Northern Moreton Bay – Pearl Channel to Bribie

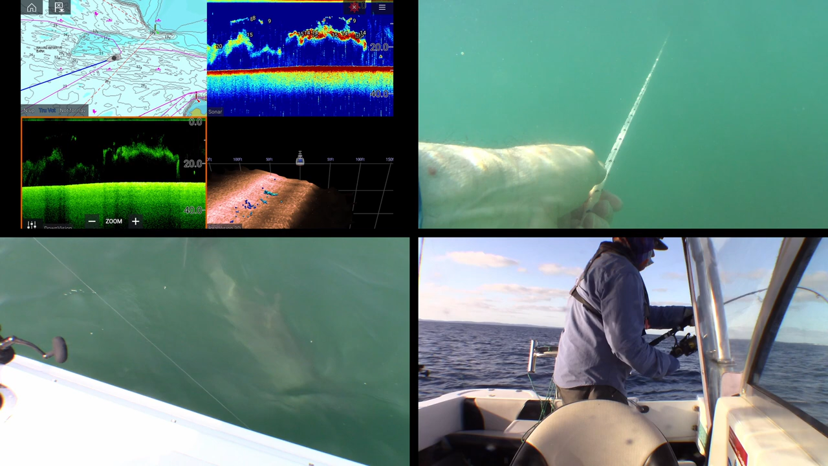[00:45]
Starting from where I left off last time in the Pearl Channel. You'll notice there's a few more marks up than I showed in the previous video.